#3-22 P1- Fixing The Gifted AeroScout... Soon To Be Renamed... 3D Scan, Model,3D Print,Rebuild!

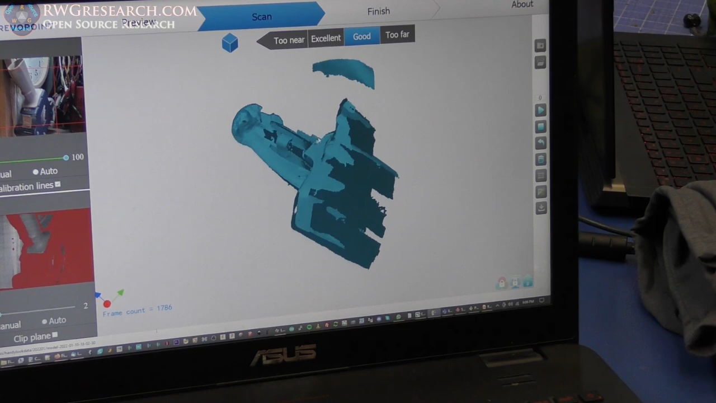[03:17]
But, it looks like it scanned pretty darn well. So, we're going to save this and try to make this happen.
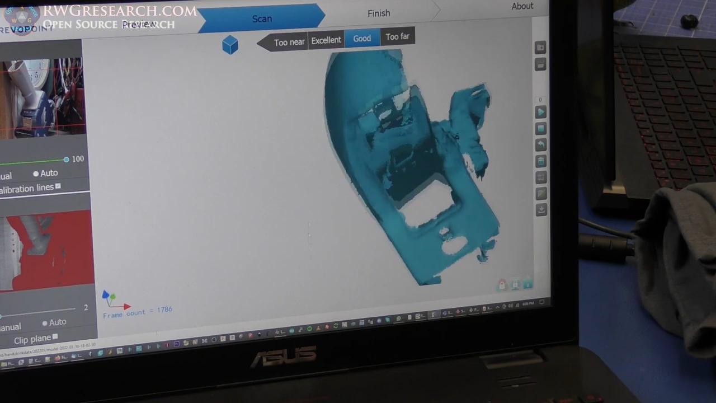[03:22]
I honestly don't know how well or not well. But, you know what? We're going to give it a shot.
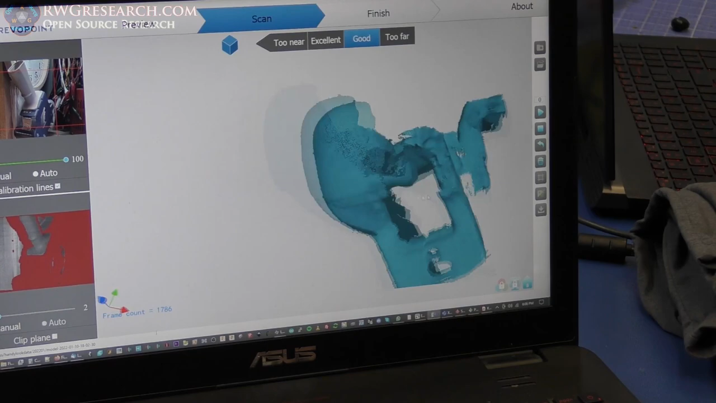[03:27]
So, we'll do all the processing magic and attempt to work with this file. We'll see.
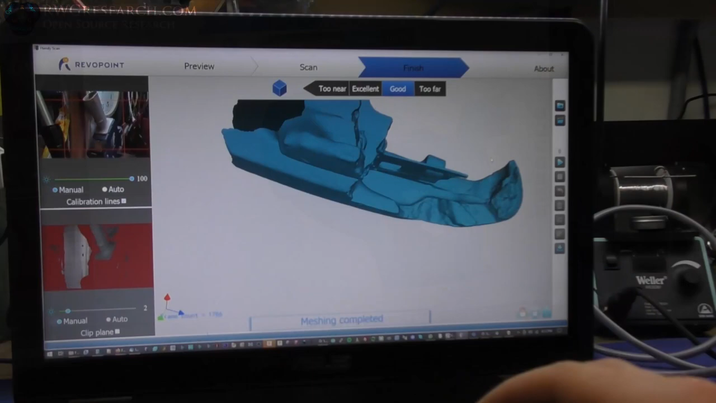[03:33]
Okay. We meshed it. And, it looks really, really good.
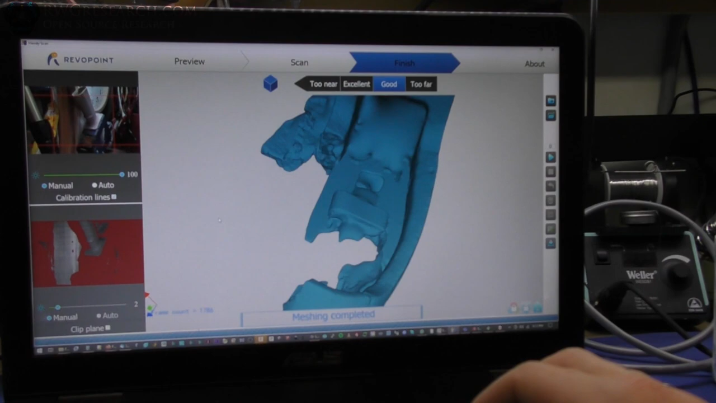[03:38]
Check that out. So, now, we need to try to figure out how to, like, actually work with this file.
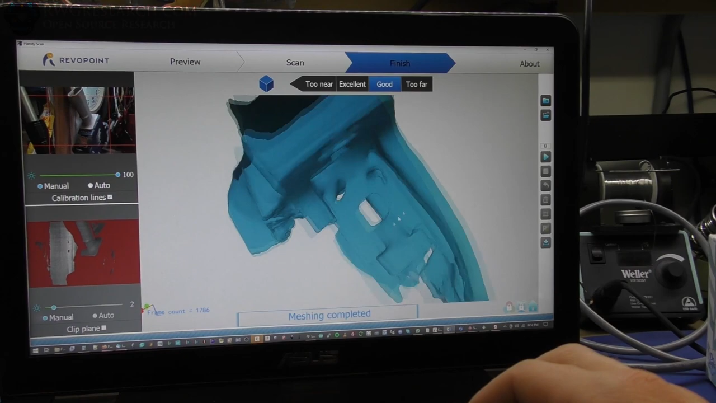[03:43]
Because, I have not done much stuff quite like this.
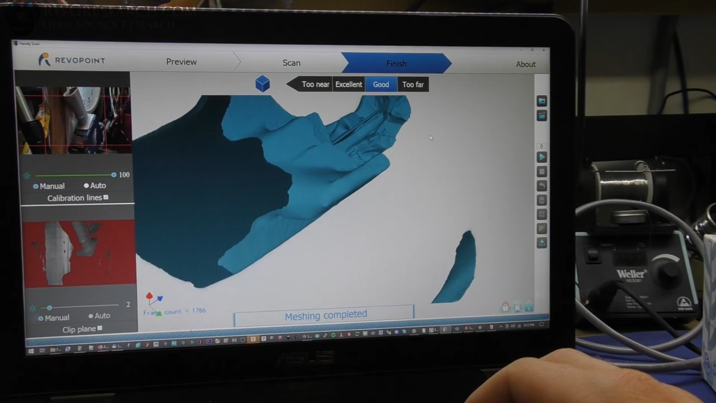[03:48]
Anyway, I thought about just printing a part to fill in all these holes. I think it would be hilarious.
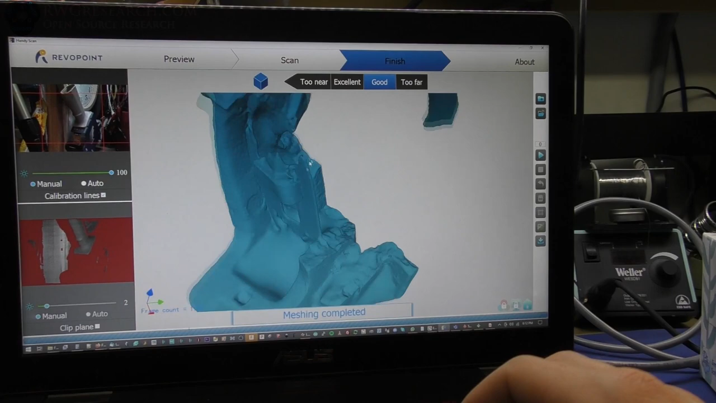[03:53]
But, I didn't scan it with this part in there. So, let's keep going.